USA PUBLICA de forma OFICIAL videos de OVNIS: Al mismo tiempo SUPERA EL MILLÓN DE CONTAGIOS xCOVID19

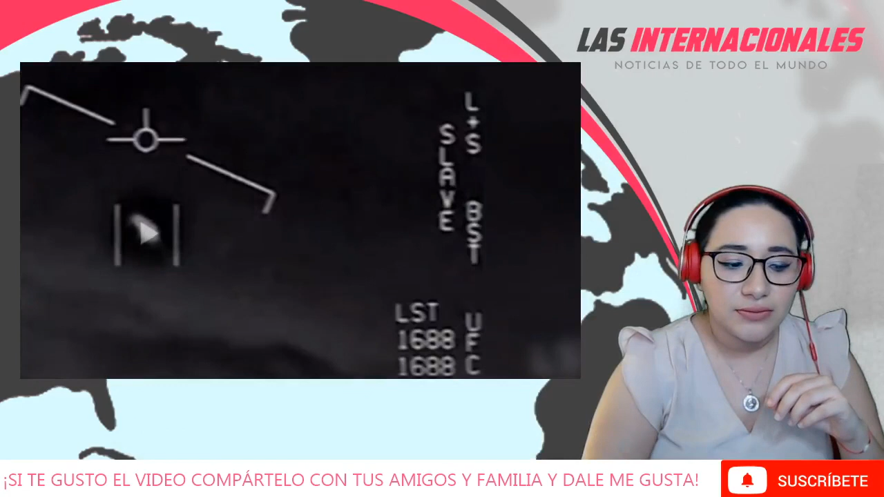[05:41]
Ahí están hablando acerca de que no saben lo que es, que el viento está muy fuerte, que no pueden reconocerlo muy bien.